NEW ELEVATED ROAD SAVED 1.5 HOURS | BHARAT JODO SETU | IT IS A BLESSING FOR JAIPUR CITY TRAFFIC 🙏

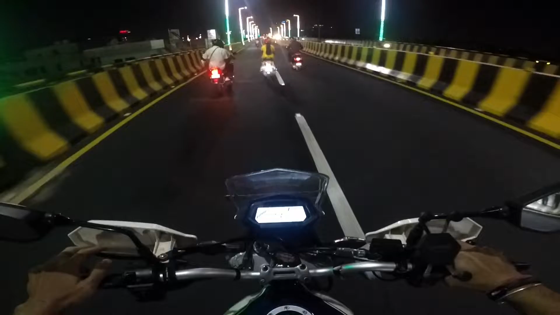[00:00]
रॉन्ग साइड दीदी, रॉन्ग साइड। 5 मिनट में हमने विधानसभा से सोडाला टच कर लिया।